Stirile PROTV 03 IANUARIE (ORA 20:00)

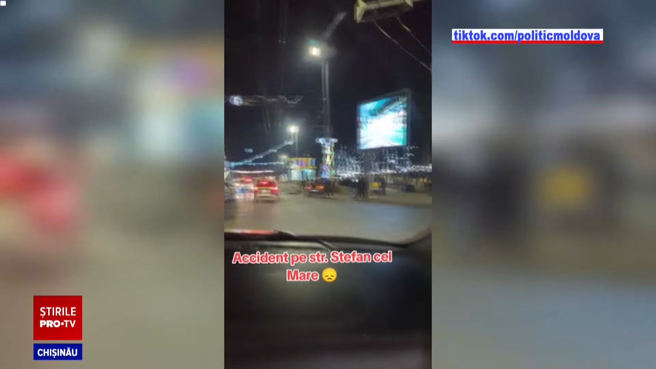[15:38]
Din imaginile publicate pe rețelele de socializare se văd cele trei autoturisme grav avariate, una dintre care a ajuns pe trotuar.